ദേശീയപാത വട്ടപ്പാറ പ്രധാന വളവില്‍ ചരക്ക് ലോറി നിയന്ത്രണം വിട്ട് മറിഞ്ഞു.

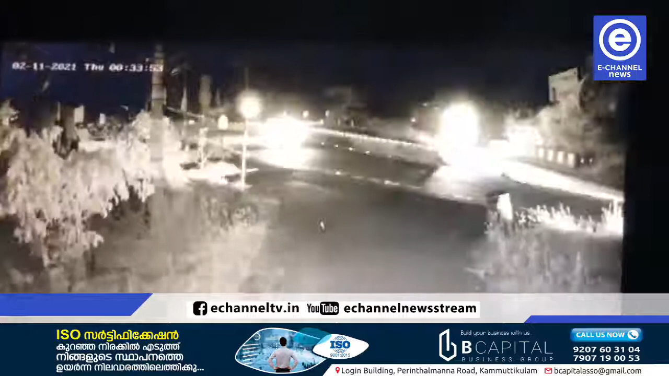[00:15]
ദേശീയപാത 66 വളാഞ്ചേരി വട്ടപ്പാറയിലാണ് പ്രധാന വളവിൽ ചരക്ക് ലോറി നിയന്ത്രണം വിട്ടു മറിഞ്ഞത്. വ്യാഴ്ച പുലർച്ചെ 12:30 അപകടം.